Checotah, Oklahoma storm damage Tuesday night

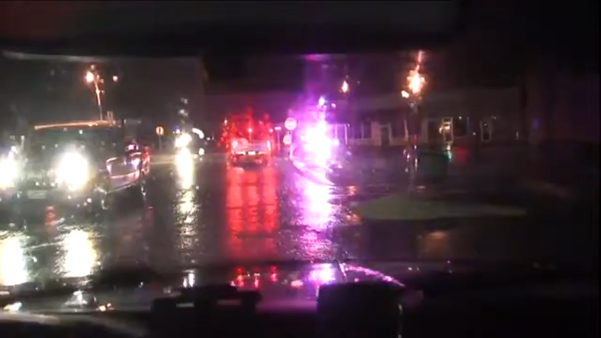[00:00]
Shikoda right now along highway 266 that runs right through Shikoda and you can see police officers have blocked off what looks to be part of downtown Shikoda and we have seen some minor damage, some trees blown over, also some signs kind of blown out as well and there's a bank, the People's National Bank right in front of us here. You can see people trying to clean up windows blown out of this small bank here just off the road here near downtown Shikoda and I want to echo kind of what Denny is saying,